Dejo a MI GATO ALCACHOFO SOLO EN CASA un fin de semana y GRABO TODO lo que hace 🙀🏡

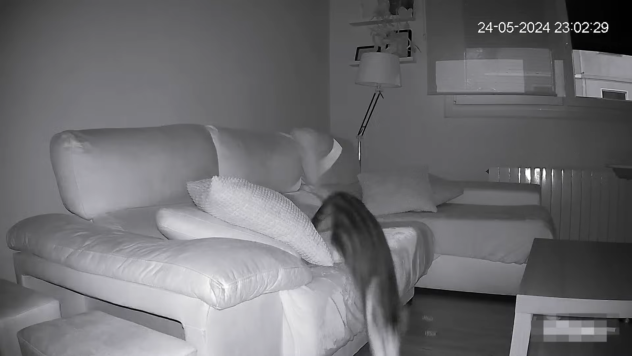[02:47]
Además, también tiene una buena visión nocturna que nos permite estar vigilando si alcachofo por la noche hace alguna trastadita.
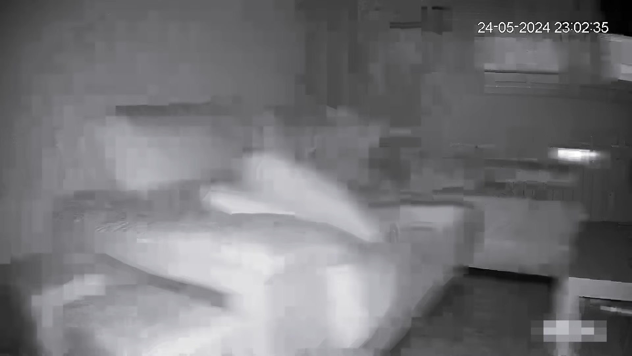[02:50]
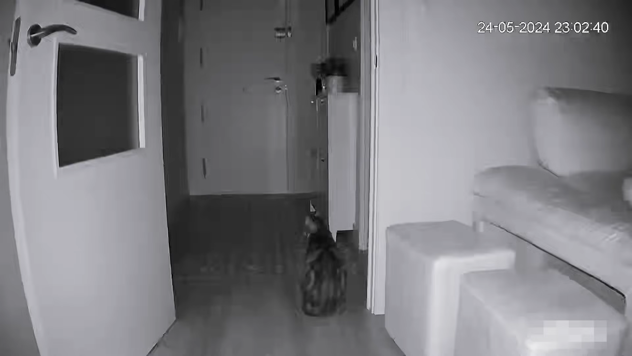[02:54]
Además, la cámara tiene unas cosas bastante buenas, como por ejemplo alertas si detecta el maullido de alcachofo y también tiene un micrófono que nos permitiría hablarle desde el otro lado.
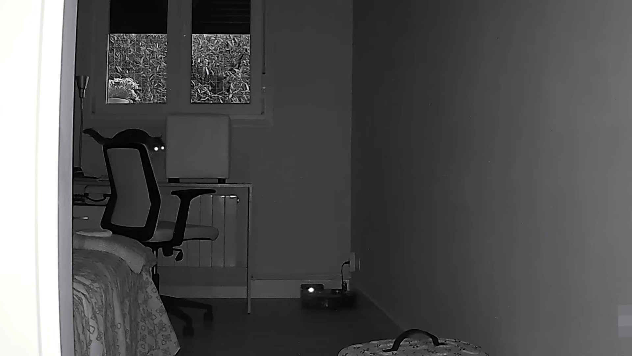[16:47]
¿Y qué observamos en Alcachofo cuando nosotros no estábamos? Bueno, pues que, como te he dicho, no montaba escándalo,
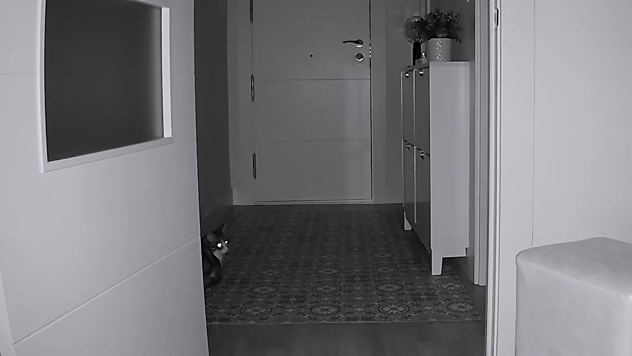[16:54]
pero que se pasaba bastante tiempo en frente de la puerta de nuestro dormitorio, mirando para adentro, sentado, de una manera bastante plácida. Él no se estaba echando de menos, que esto es completamente normal. Tu gato, cuando no está contigo, te echa de menos. Y eso a nosotros, pues no te puedo negar que cuando lo veíamos por la cámara, nos partió un poquito el corazón, porque decíamos, ay, el pobre que está ahí solito en casa. Bueno, José por la noche se quedaba mirando la cámara, bueno, hasta altas horas de la noche, porque claro, lo veía ahí y decía, ay, el pobre no se estará echando de menos.
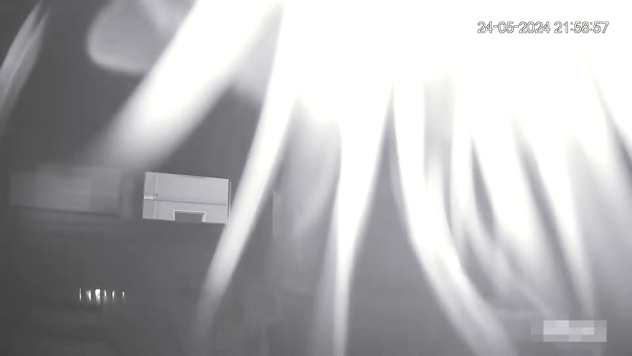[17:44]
Y además de eso, bueno, pues cuando llegaba su pico de actividad de la noche, también era frecuente ver que perseguía algún muellecito, que se ponía a jugar y que tenía una actividad más normal, más parecida a la que tiene cuando nosotros estamos con él.
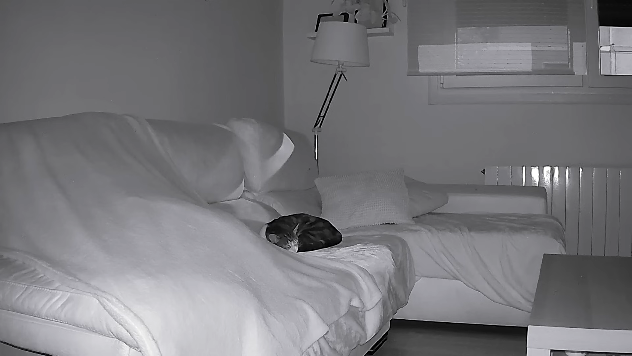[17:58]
Pero la mayor parte de horas del día es verdad que estaba durmiendo y decíamos, hombre, alcachofo, haz algo, muévete.